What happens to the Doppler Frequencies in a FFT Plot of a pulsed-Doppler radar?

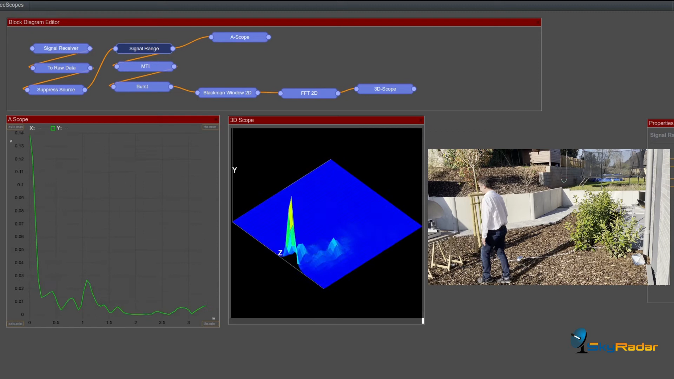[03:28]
So it amplifies the noise and the reflections from the wall. Also interesting to see.